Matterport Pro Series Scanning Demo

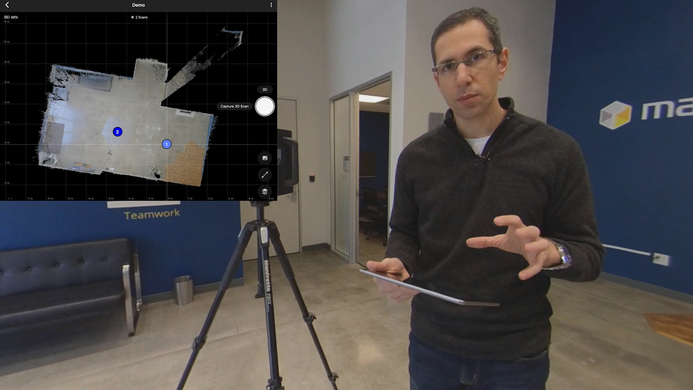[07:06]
Now, it's very important at this point to always look at the minimap in capture and make sure that it is properly aligned. Okay, if it's not properly aligned, that it could indicate that there's been a misalignment. It's important to spot those. Although they are rare, it does happen.
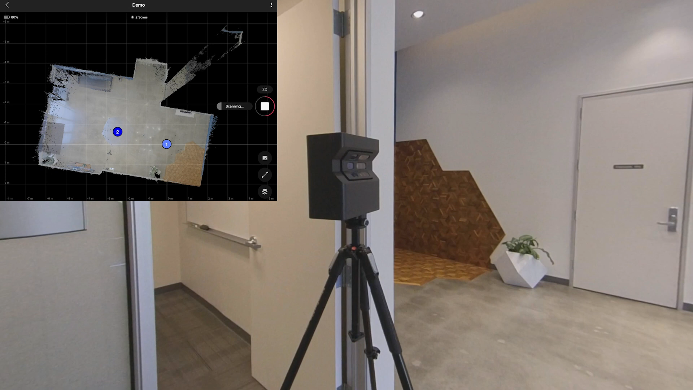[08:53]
All right, so the camera did its thing. It's ready to be moved. I'm just going to go ahead and put it inside the doorway.
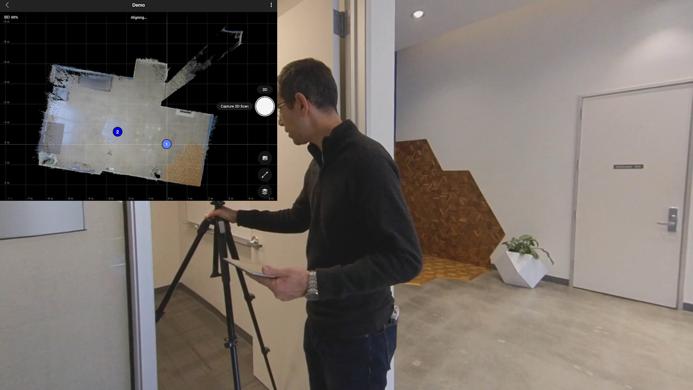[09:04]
All the things that are in place should remain in place. You don't want to move anything, and this is why before I mentioned that you want to go through the property, make sure that everything is as it should be.
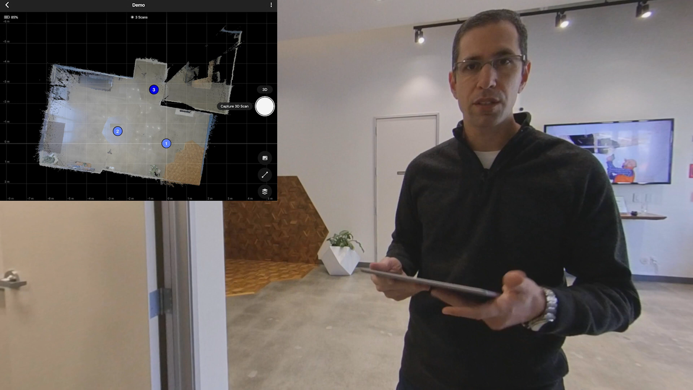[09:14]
If you're doing residential real estate, this is especially important. As long as everything is in place, you can go ahead and do your scan.
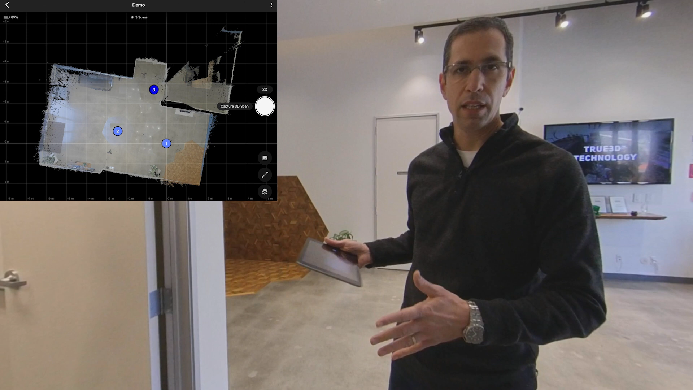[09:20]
So in this case, I'm just going to go ahead and scan again. All right, so that scan is done, and now basically we're just going to wait for this one to align,
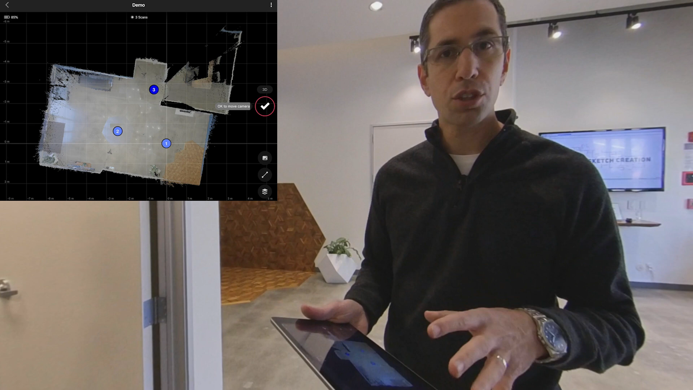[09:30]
and I'll show you what that looks like in the capture app and how that worked out. And you can see that as I'm working through this space, the minimap is slowly kind of fleshing out, so it's important to keep that in mind. Just kind of have that fundamental understanding of how the system works. Basically, your first initial scan, scan number one in the minimap, is at 0.000 in the 3D model,